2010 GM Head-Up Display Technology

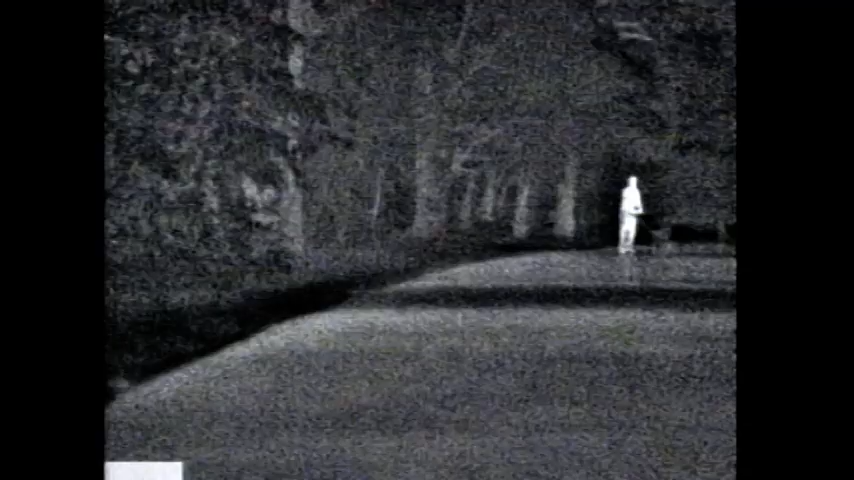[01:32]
if you have a night vision system, animals on the side of the road, and it can also be used to enhance driver experience.
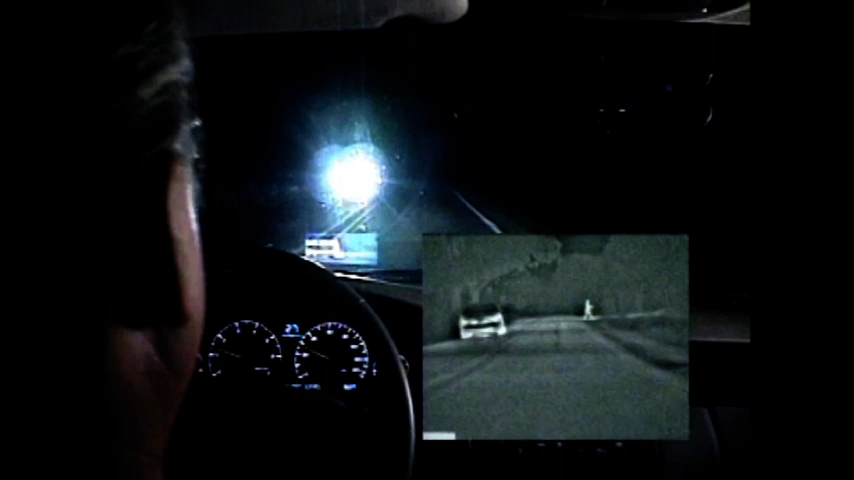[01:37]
With this system, instead of having a GPS system tell you you have arrived, this system can actually highlight the building that you have arrived at, your destination.